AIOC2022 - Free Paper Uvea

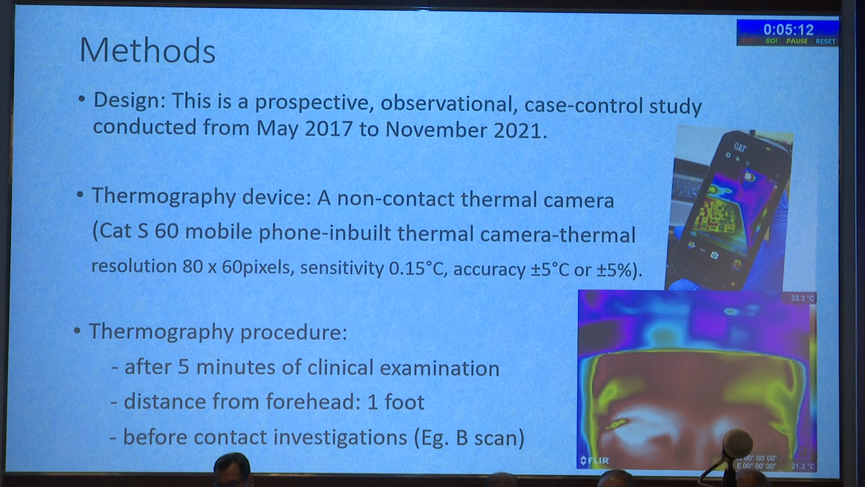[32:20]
around one foot from the forehead and before a contact investigation such as v-scan. So we had two groups.
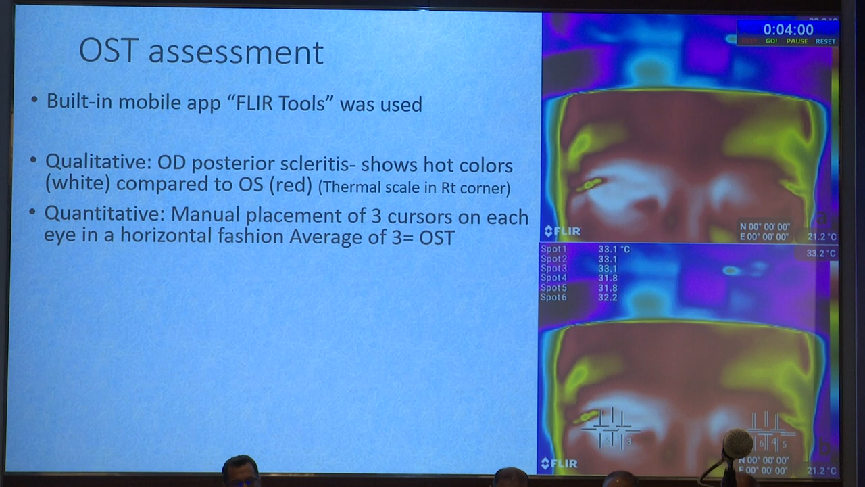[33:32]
So in this case it was obvious that the right eye has more temperature compared to the left eye and this is how the measurement was done by putting three cursors on each eye and the average of that was taken as ocular surface temperature. So we consider the temperature difference between the two eyes and call it as delta T and the
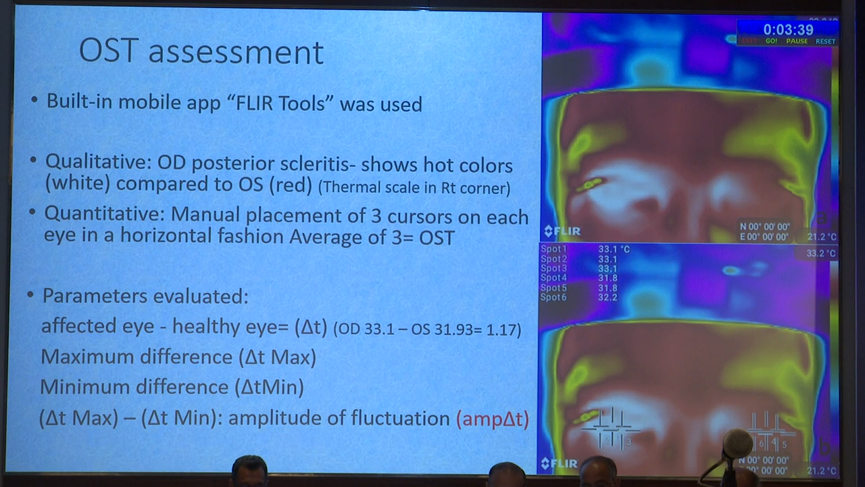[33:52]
So in this example it becomes clear at the visit one the patient came with the maximum difference between the two eyes after treatment the temperature decreases when the patient had recurrence again the temperature starts increasing.
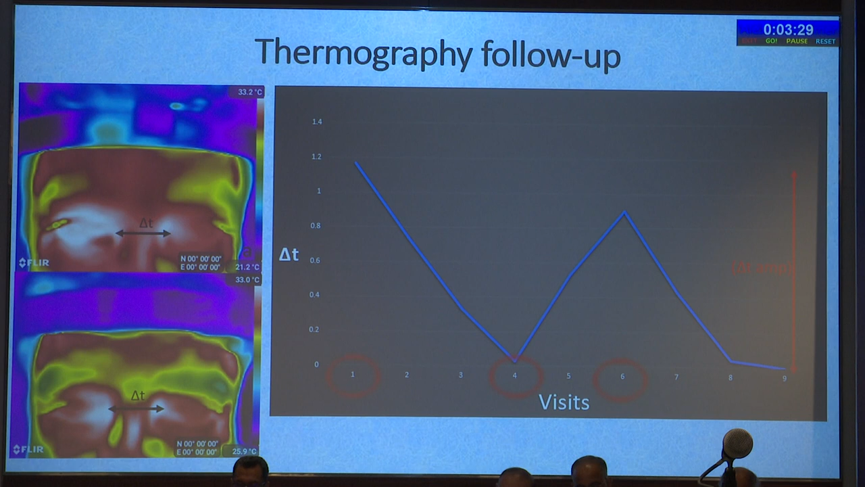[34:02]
So this is the amplitude flow fluctuation the difference between the T max and T min.
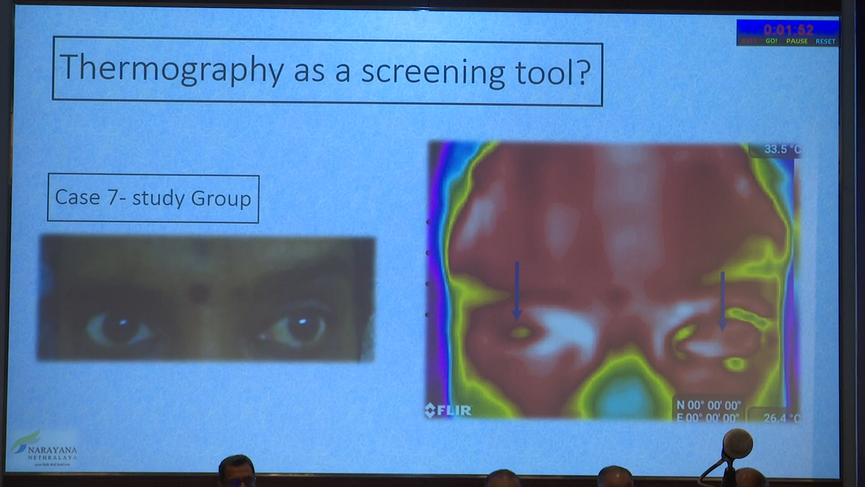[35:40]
On screen: scale top 33.5°C, scale bottom 26.4°C
temperature in her left eye and the B scan proves that it's a case of nodular posterior scleritis.
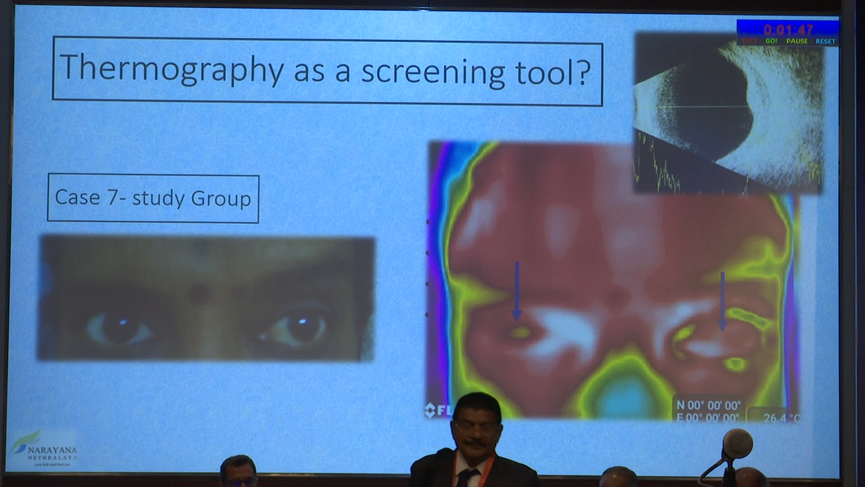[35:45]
So in conclusion we can say that the normal ocular surface temperature can vary during